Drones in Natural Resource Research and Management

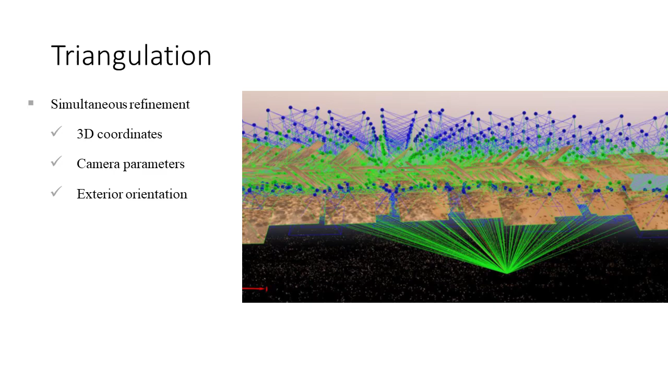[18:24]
Now this is an iterative process where we use the 3d surface model to improve the external orientation estimates and then we use those improved estimates to in turn make a better 3d surface model. All of this happens in step one of the structure from motion workflow. The result of that step is what we call a sparse point cloud or a set of three-dimensional points that we can visualize. From the sparse point cloud we can create a dense point cloud that has tens of thousands of points per square meter and from that we can create a gridded digital surface model and ortho mosaic.
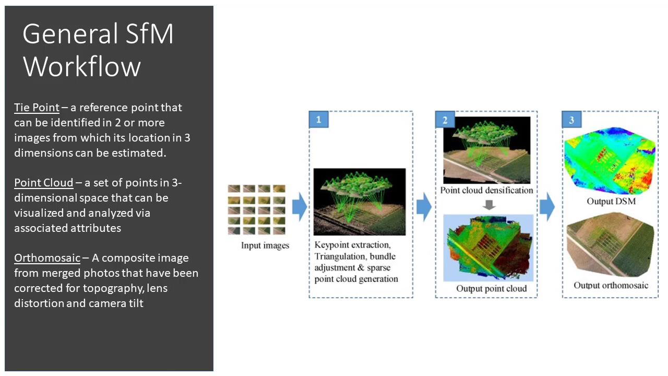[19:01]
An ortho mosaic looks just like a stitched together version of the drone photos but it's much much more than that. In ortho mosaic the images have been corrected for the distortions caused by topography and the angle of the camera to produce a high-quality map data set.